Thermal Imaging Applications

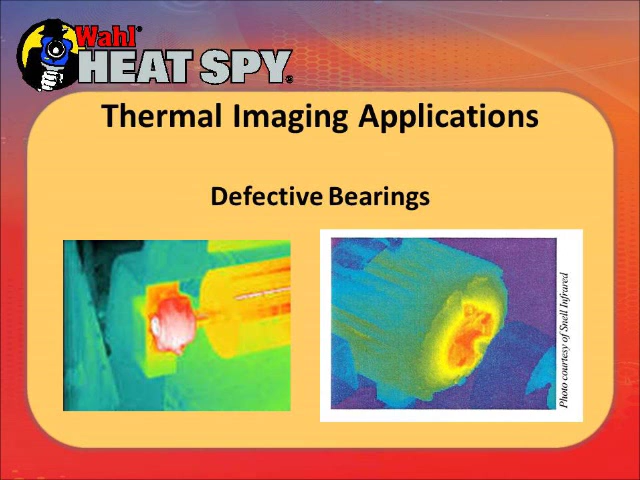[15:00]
The picture on the left, there's a motor behind a protective cage. You see one of them on the left is operating normally but the motor on the right is hot. Could be, again, improper lubrication or a dragging bearing. The one on the right is overheating motor. The difference in the picture backgrounds is the way the operator had the camera set up. You can set the camera up to kind of put the background the way you want.
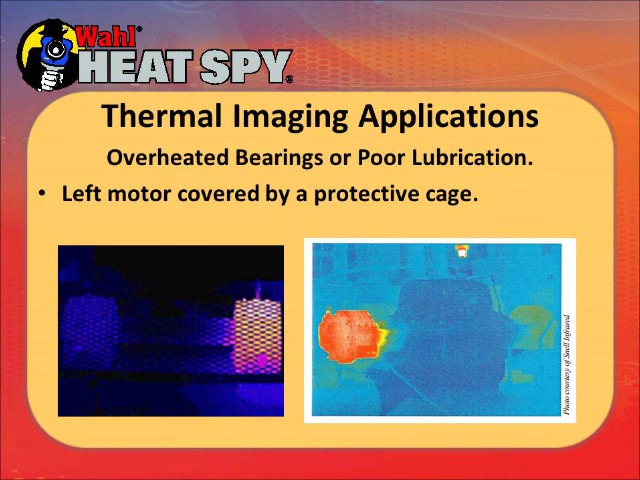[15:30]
Boiler and kiln equipment checks. Boiler and kilns are lined with firebrick to insulate the steel housing to protect it.
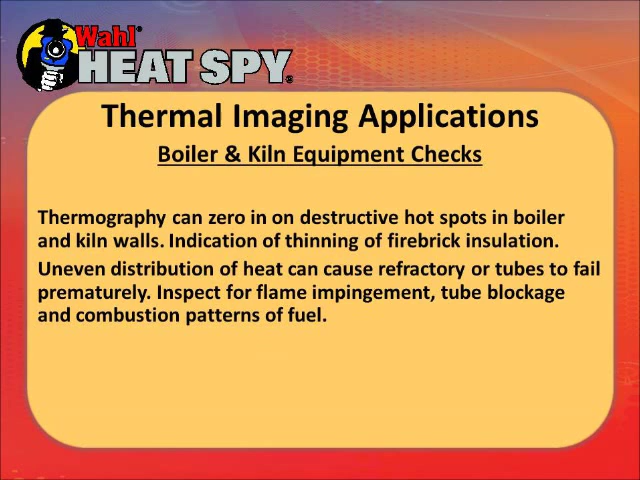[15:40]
If you thin that up eventually it'll burn through and it'll burn through the wall of the steel housing. So also as ladle and kettle checks for things like molten steel, those are also lined with firebrick because the molten steel will burn through the steel walls of the kettles and ladles if they're not protected by firebrick.
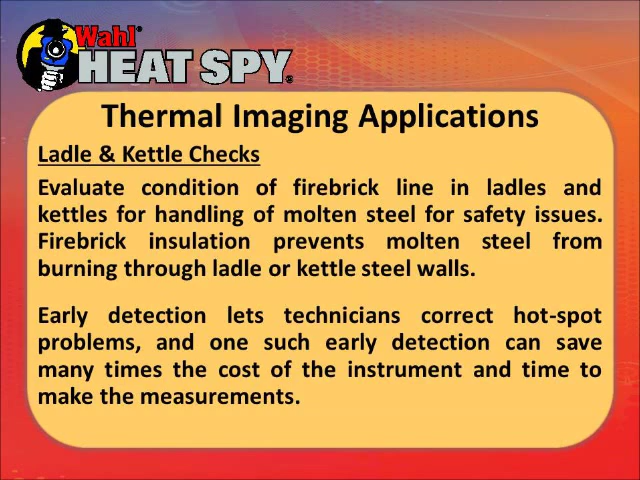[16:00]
This is a boiler. It's got a hot spot there in the center. If the firebrick is not replaced inside that, it will burn a hole through the wall of that boiler.
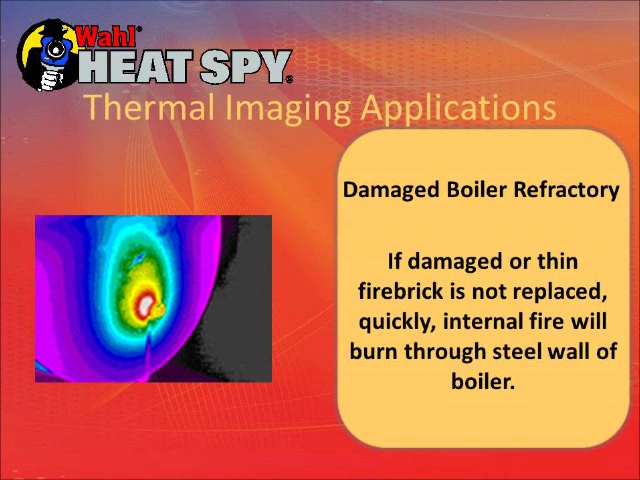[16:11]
This is a ladle and a steel mill. You'll see these typically on large conveyors moving across a plant above people that are walking below them. If the firebrick is not replaced in that where the hot spots are, the red and the white,
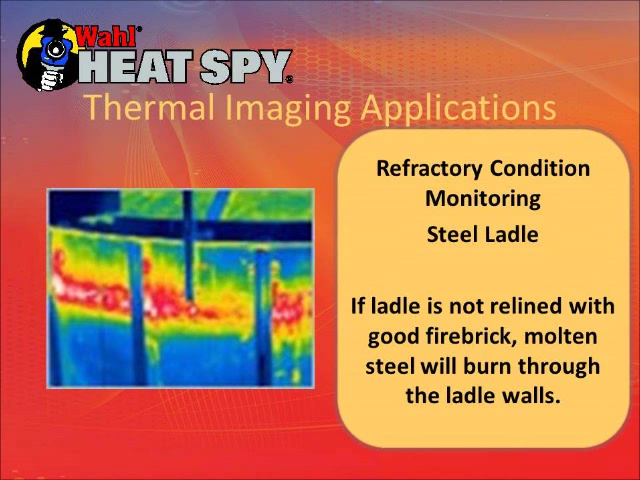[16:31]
eventually burn through and the molten steel will come through the wall of that ladle. These are cement kilns. They're quite common in Texas and Missouri and out in that area. They're turning, mixing cement, and baking it and those are also lined with firebrick. The picture on the right is a kiln inside of a building. There are windows there but there's no glass in the windows. This is in Enos, Texas and the picture,
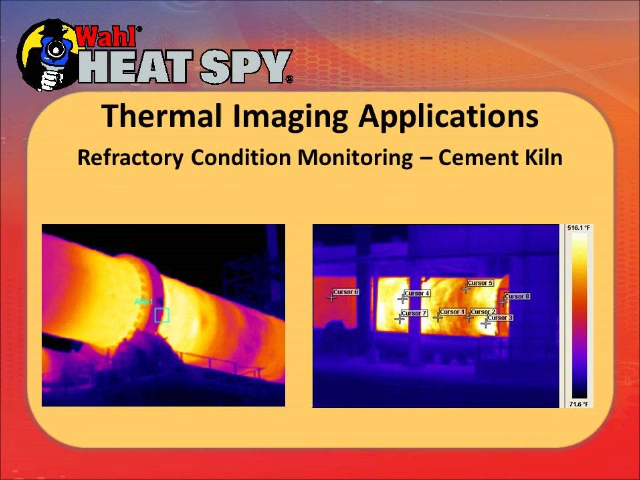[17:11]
the window on the left of that picture, that's a normal temperature for properly lined part of the kiln. The hot spots, the white and extreme yellows, are going to need replacing soon.
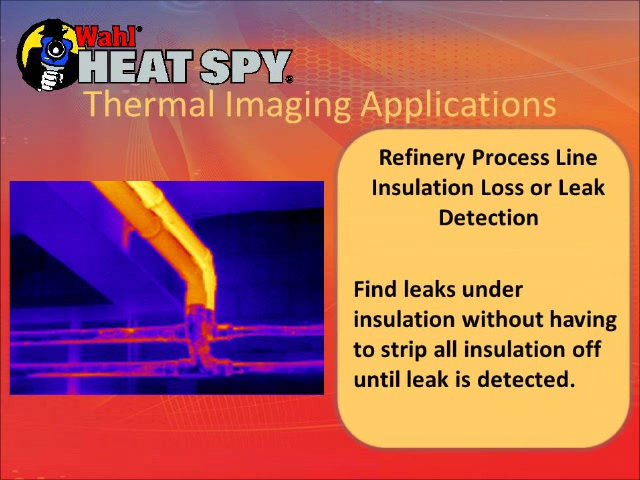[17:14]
This is some piping in a refinery. There's a leak running under the insulation and running out. Normally you would have to strip the insulation off of that pipe until you find the leak. With a thermal camera, wet insulation doesn't work so the camera can find the leak for quickly.
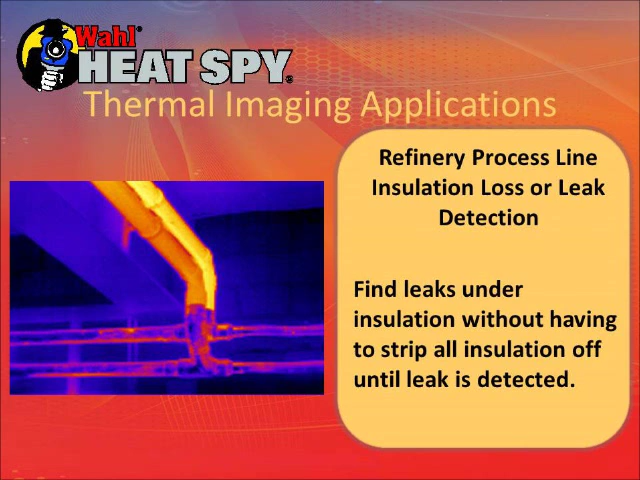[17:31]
The source of it in that part can be replaced and the other insulation will probably dry out and be okay. These are pictures of several tanks. The levels of the tank can be seen with a thermal camera. This needs to be done early in the morning or late in the afternoon as the sun shining on the side of the tank will heat it up and mask the differentials. But what you're looking at is the differential of the mass inside versus the air that's above it.
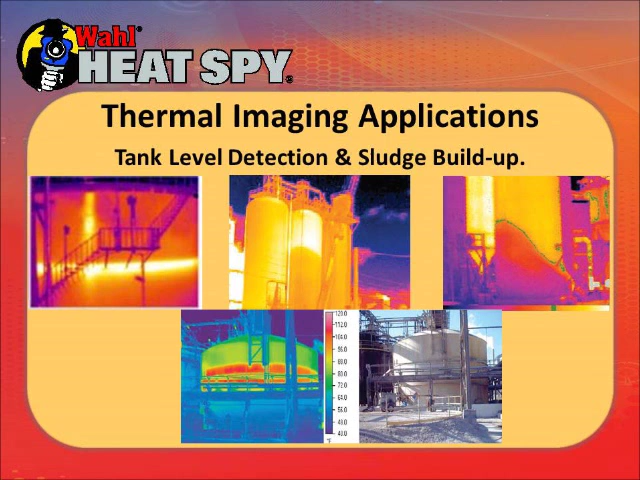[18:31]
The right upper tank, you have a big sludge build up in that tank. It needs cleaning out and that's obvious. In the bottom one, there's the air above the something warm being put into whatever's below both the thermal and the digital image. Process control, there's a lot of ways of monitoring with a camera to find problem areas and get better products such as a paper,
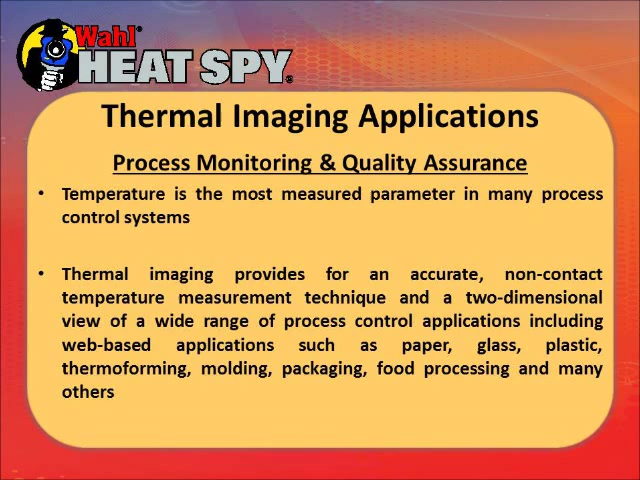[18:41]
glass, plastic, thermal molding, packaging, food processing, and many other applications. This is a manufacturing fluorescent light tubes.
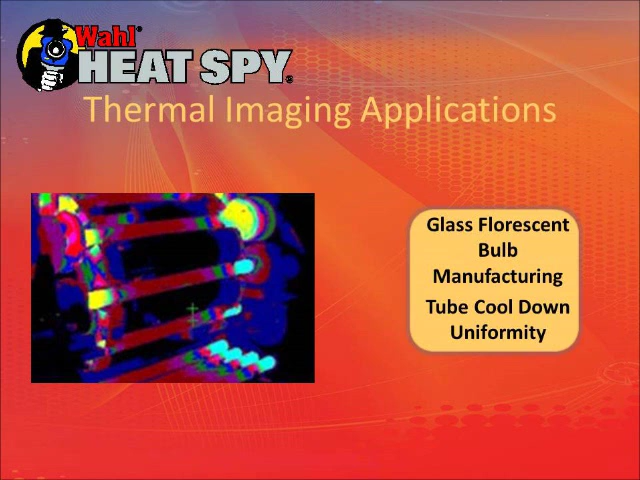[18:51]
Once the tubes are molded, they need to cool down uniformly to keep them from cracking once the connections are put into them. This is a roll of paper. It's got some wet streaks on it so they need to find what's causing those wet streaks before it destroy too much paper.
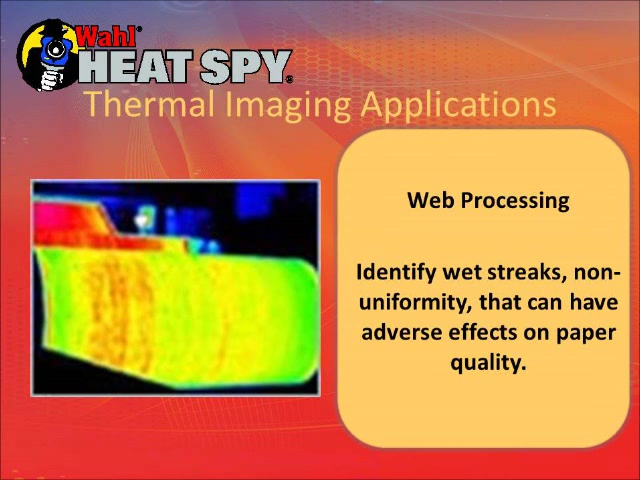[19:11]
These are steel pipes. These particular pipes are about 24 inches in diameter and they put an energy source that flashes
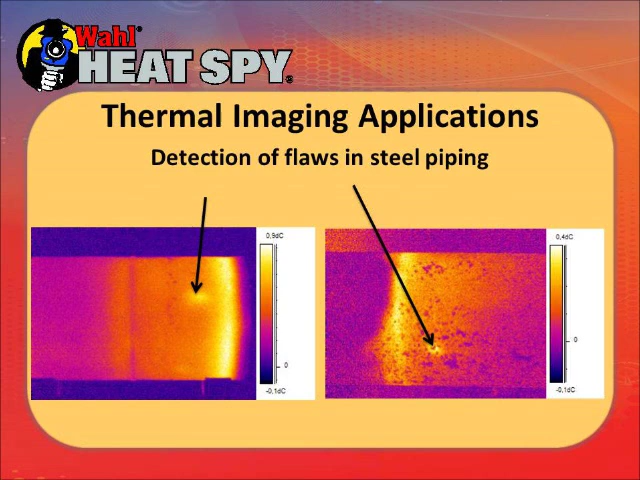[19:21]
a big energy source inside the pipe and the camera will pick up defects from outside in the walls of the pipe. This is your cookies coming out of a conveyor oven. They're looking for a uniform bake across the conveyor. This can be done with a camera or a single point fixed IR at different points on the conveyor.
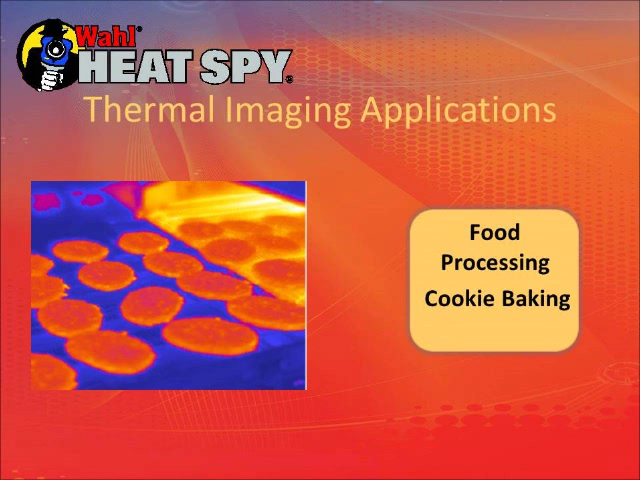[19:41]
They also used a lot of automotive applications, tire contact patches, racing suspension development, brake and engine system performance,